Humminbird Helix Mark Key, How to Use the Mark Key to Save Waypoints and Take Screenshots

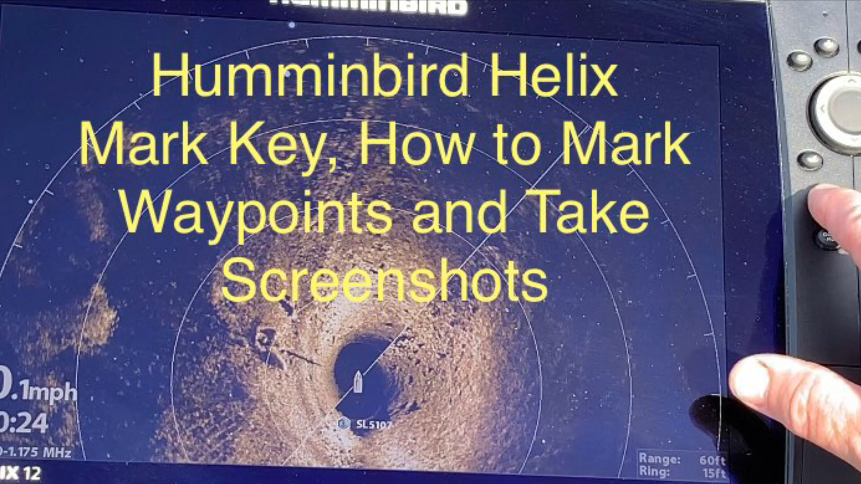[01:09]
on my channel for the keys you've seen in the previous slides mark button on my hummingbird helix is right here you can see it located at the tip of my blue pointer and this is a pretty straightforward key as it is used to mark a waypoint but if you also press and hold the mark button it will take a screenshot but more about that later in the simplest terms the manual
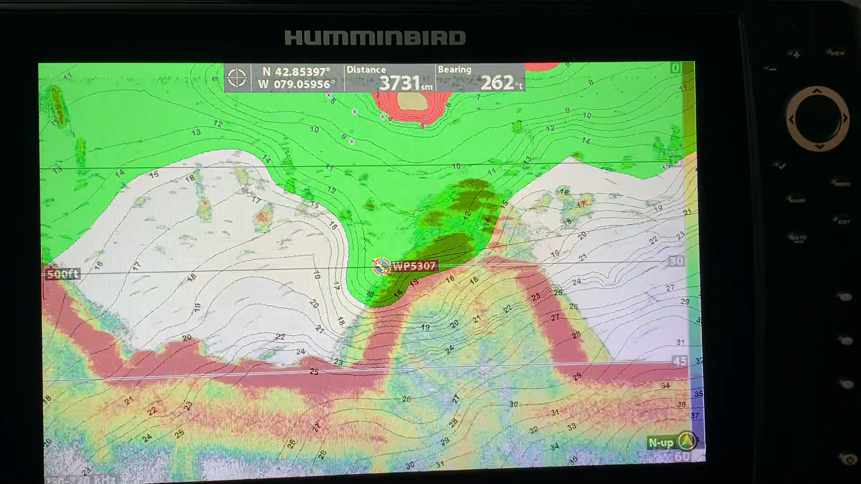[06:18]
there's waypoint 5307 created and there it is just in case some of you do not know let's say that i want to mark this as a
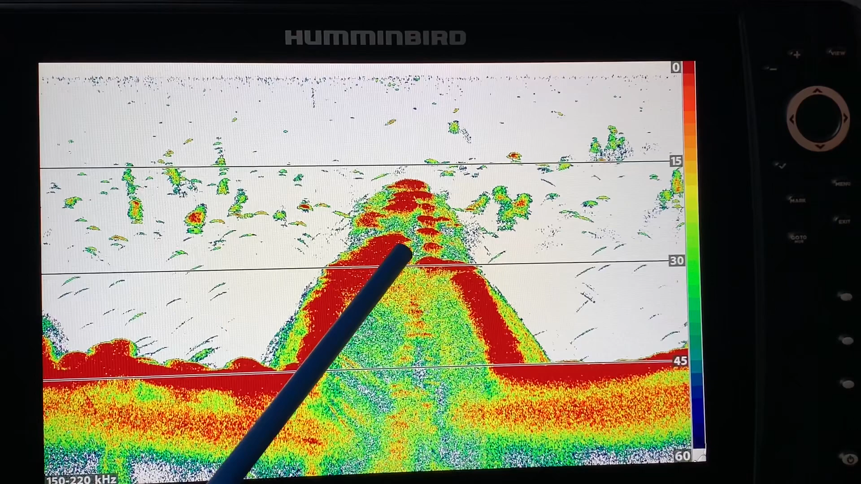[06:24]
waypoint the real-time sonar is right over here this is real this is history but let's say i wanted to mark this point if i take and move my cursor
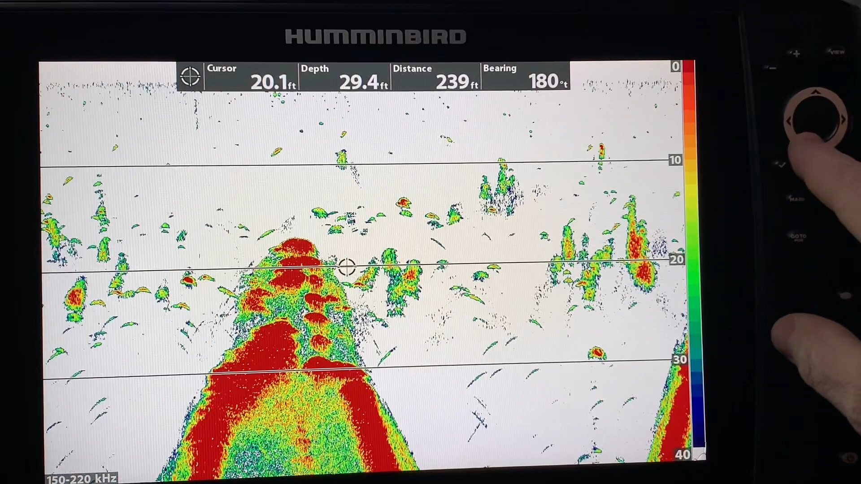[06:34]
On screen: depth 29.4 ft
over to the point again even though it's already scrolled on by i can also hit let's go back to the mark mark and you can see that i've created waypoint 5308 and now i have that marked as well so you are able to mark waypoints in various screens it's not just your chart and i'll give you another
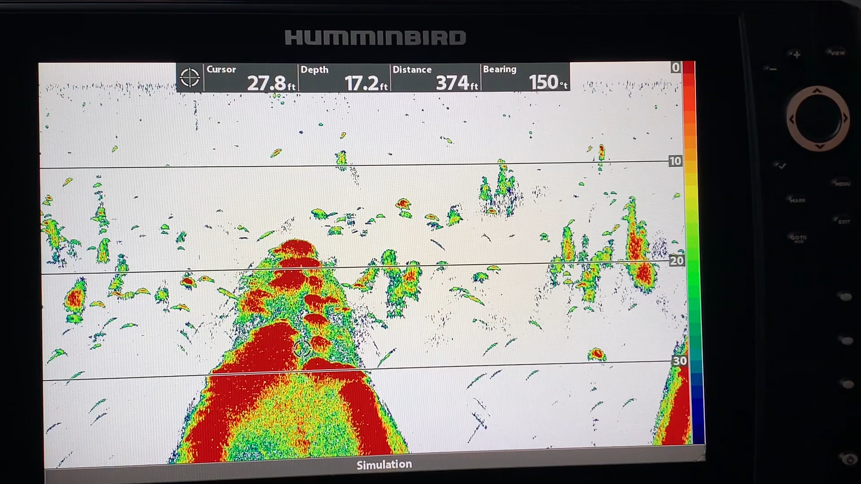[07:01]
On screen: depth 17.2 ft
example here i will do one on down imaging and maybe one on side imaging just so you get the idea similarly here's another example of
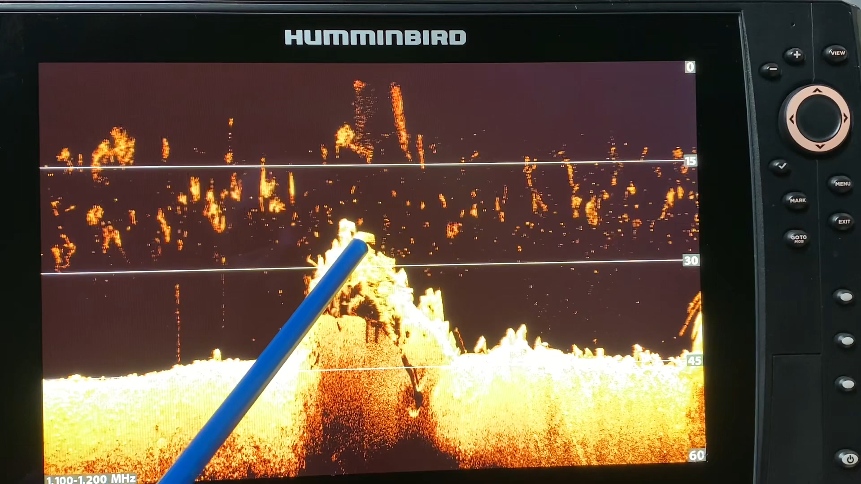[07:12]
a hump here so if i take my cursor control key and i take the cursor and this is a down imaging shot and i want to get the top of that point because
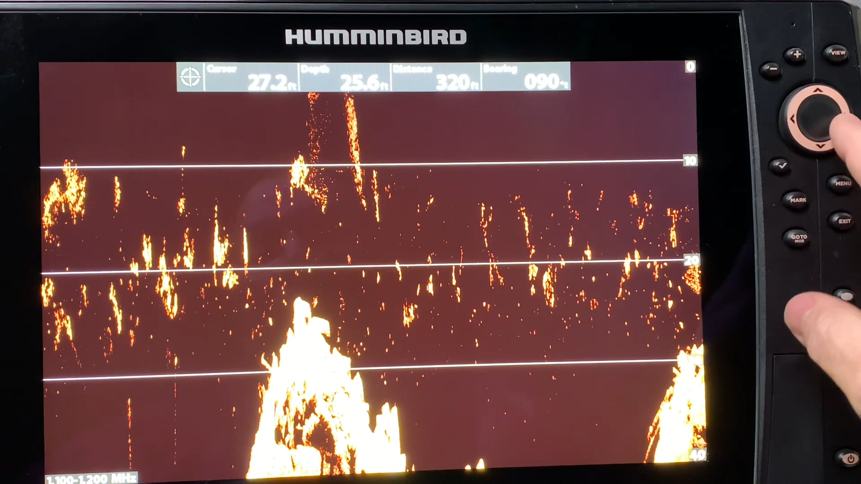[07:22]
On screen: depth 25.6 ft
it's obviously an excellent piece of structure and if i hit and instead of hitting mark mark like i did the last time on 2d sonar i'm going to hit mark once
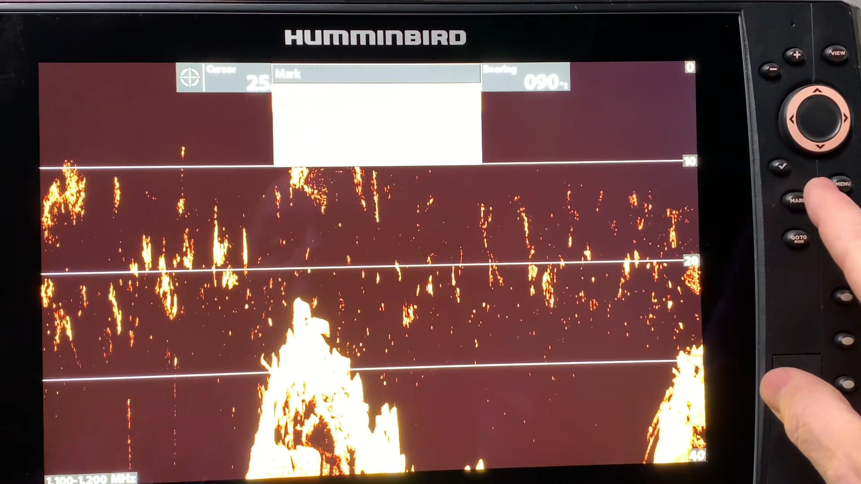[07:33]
and it says waypoint up here i write cursor and you can see that it created it so there there's a couple of different ways to save the waypoint but the
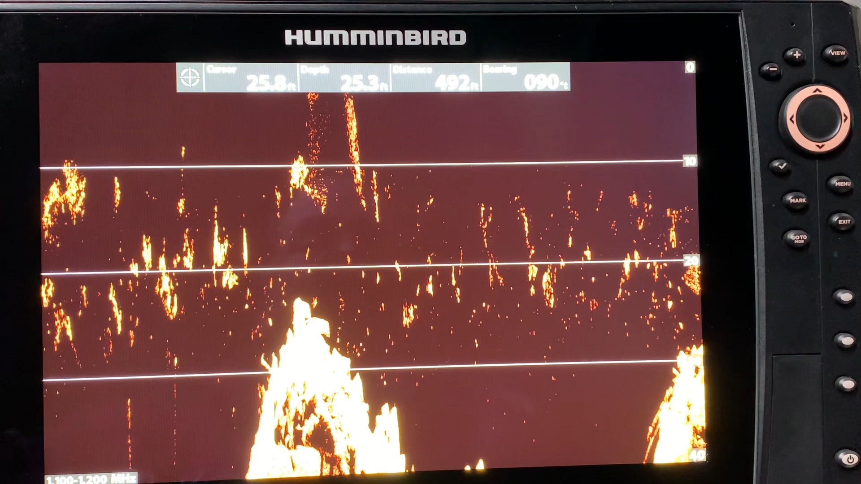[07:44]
On screen: depth 25.3 ft
bottom line is once again make sure you get that message that clearly indicates that the waypoint has been saved here's one final example of saving a waypoint this time we are in
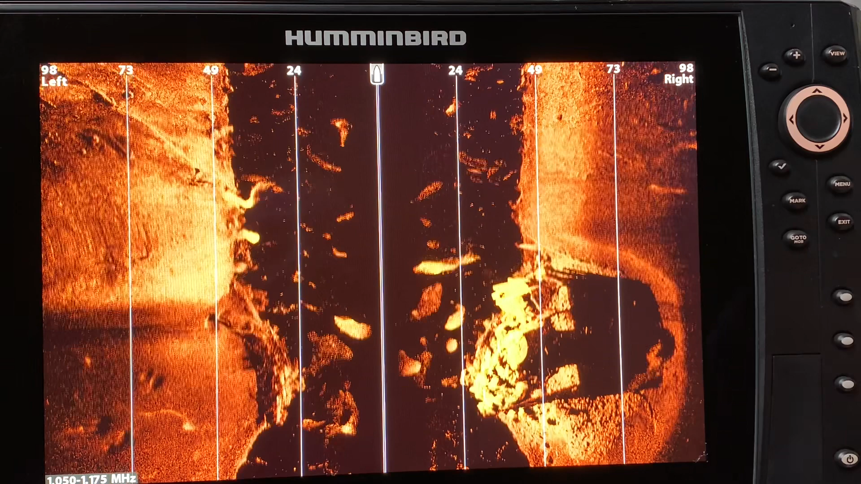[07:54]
a side imaging view and you can see that i hit the cursor control key and as soon as i hit that it froze the screen and right down here there is an obvious piece of structure you can see it's very very tall high shadows and this is got some kind of cylinder on top here and i want to mark that so now i'm going to take even though the position of the
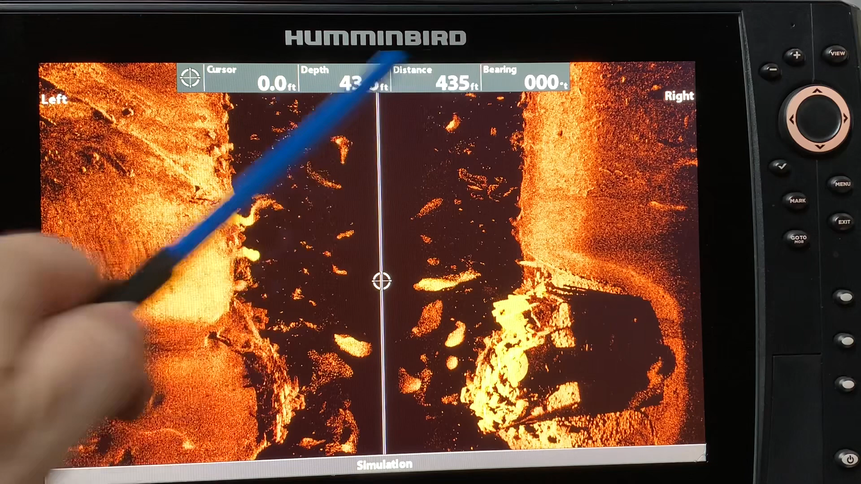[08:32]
boat is up here and and is well gone by again this is a historical perspective here the real time for side imaging is up here and let's bring this cursor over and let's say i want to mark the side of this wall so there's the edge of the wall and i could mark a waypoint here i might choose to mark several waypoints around the perimeter of it so that i know where it is
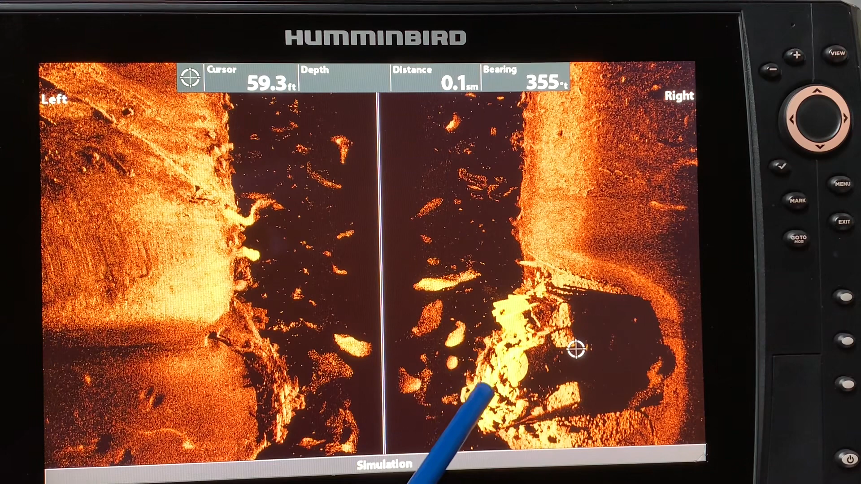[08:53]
and i might want to put a mark on this cylinder because it's obviously throwing a shadow but for simplicity sake i'm just going to mark the back
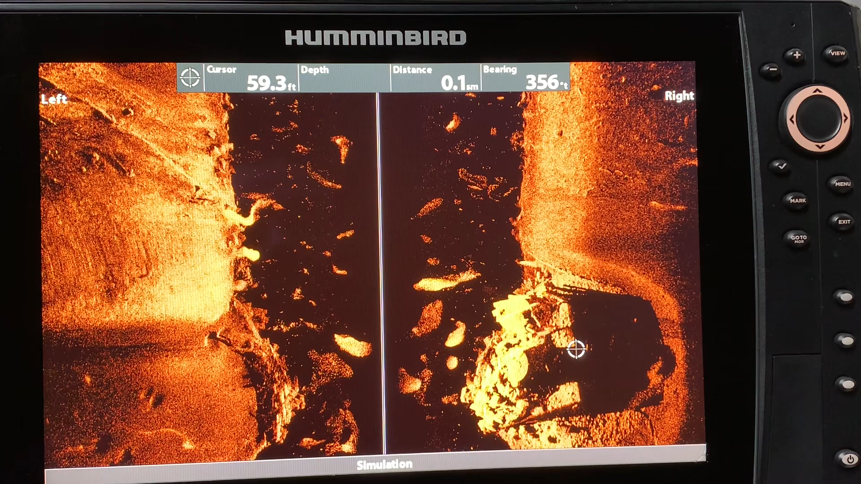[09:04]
side and again i'm going to just hit mark mark there's the message up at the top and yell that the waypoint has been created so i know that
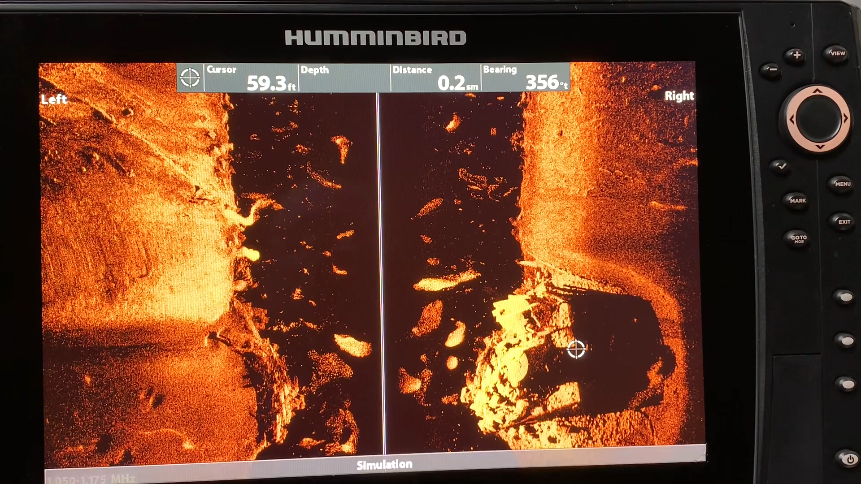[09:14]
i have been successful i mentioned earlier that if you press